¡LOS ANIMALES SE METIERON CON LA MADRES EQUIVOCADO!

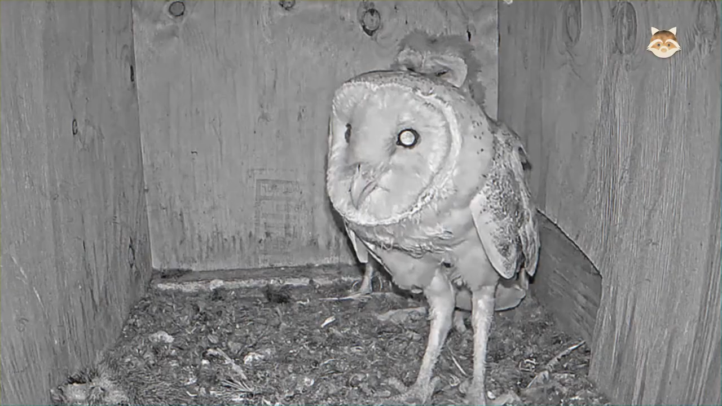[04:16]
Un apetitoso ratón en la lengua de un búho es como un enorme ramo de flores.